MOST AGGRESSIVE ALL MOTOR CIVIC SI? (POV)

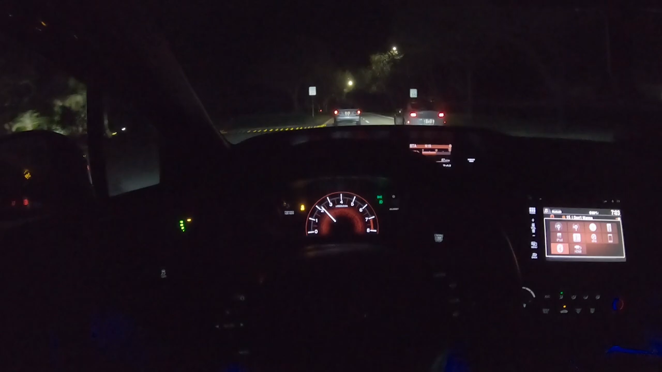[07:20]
i wish i could get another one but these two cars are driving mighty too slow for me to do another pull but damn bruh i felt that felt amazing